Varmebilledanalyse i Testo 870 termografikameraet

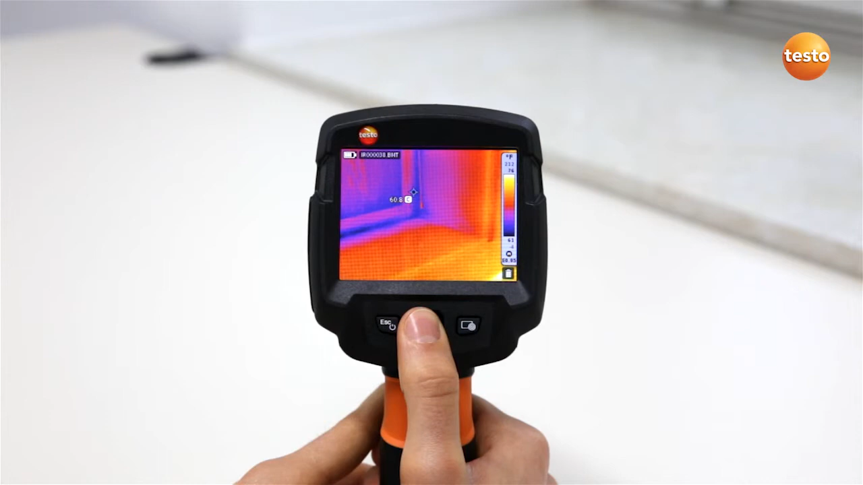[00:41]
In addition to this, you can use the hotspot function to show the hottest temperature value in the thermal image, and with the cold spot function the coldest. In order to highlight contrasts, you can also adapt the scale and the color palette. To change the color scale, push the joystick up or down.
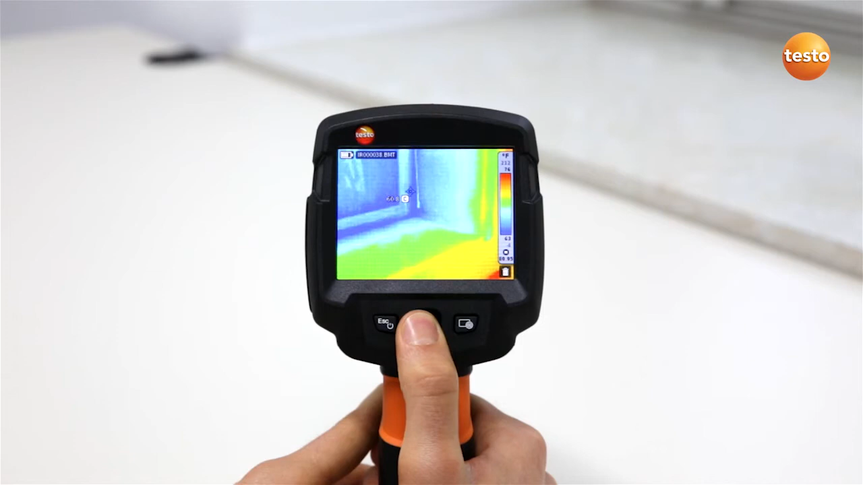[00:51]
By pressing the escape on/off button, or by moving the joystick to the left or right, you have the possibility of saving the changes with OK.